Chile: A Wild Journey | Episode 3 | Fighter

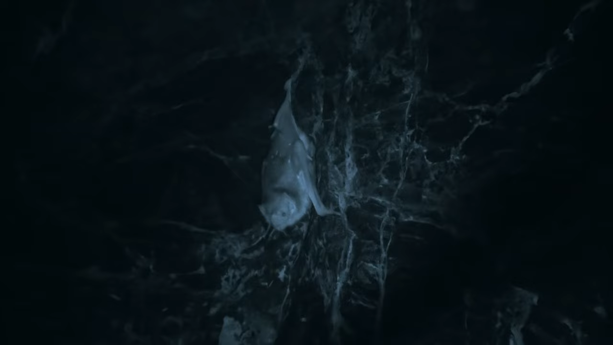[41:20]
Está agarrado con las patas traseras de la roca, colgando.
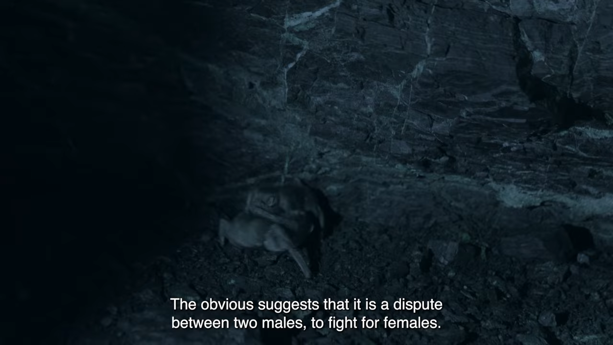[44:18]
Lo obvio es una disputa de dos machos para pelear por hembras.
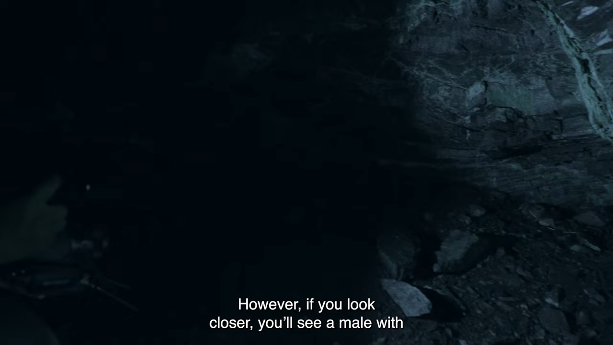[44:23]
Sin embargo, si miran en detalle, verán que existen algunas razones para ver que aquí hay
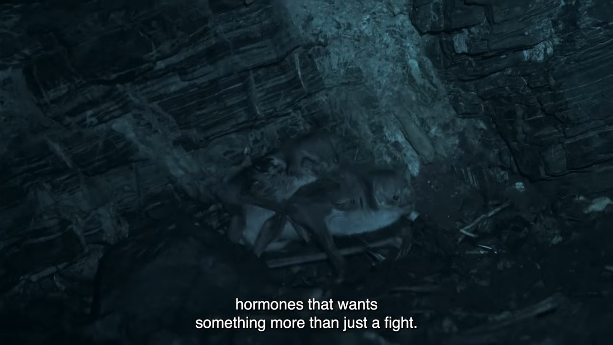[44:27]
un macho con hormonas que quiere algo más que una simple pelea.
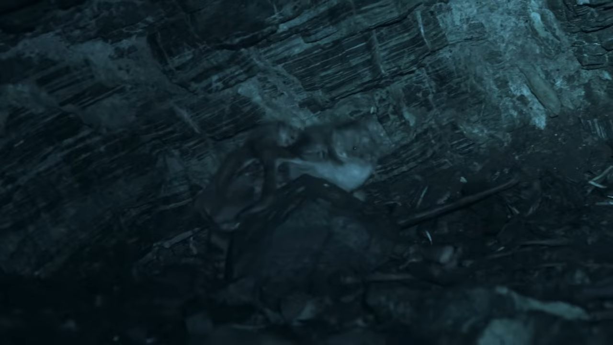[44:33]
Es de reproducción. Pero escuchamos que había harto desorden en la cueva y no fue por nosotros.
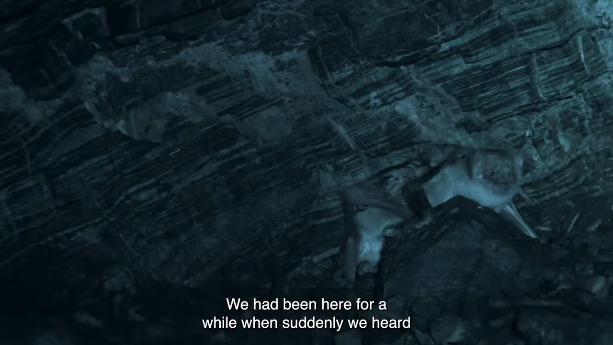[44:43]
Nosotros llevamos un buen rato y de repente todo eso se desordenó cuando este Piu Chen fue a molestar a esa hembra.
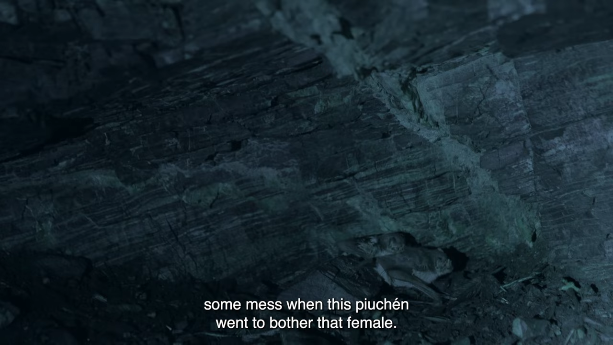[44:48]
Claro. Una cosa brutal, brutal.
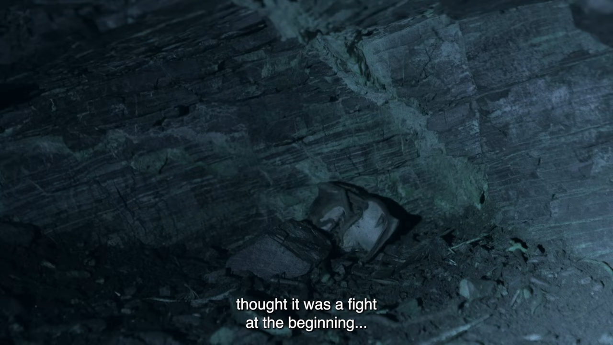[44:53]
Pensamos que era una pelea al principio, pero después se sube arriba del otro y netamente es de reproducción.
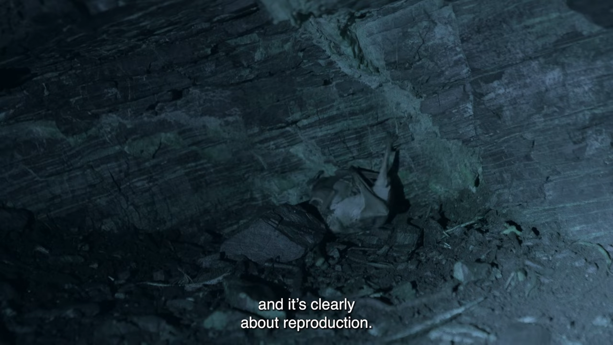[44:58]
Era por el del macho que estaba tratando de controlar a la hembra y la hembra se estaba resistiendo.
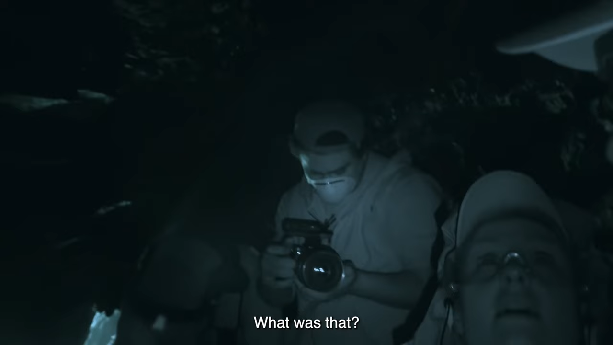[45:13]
¿Qué tal fue eso? Está con su sangre después de la pelea y se está limpiando la harina.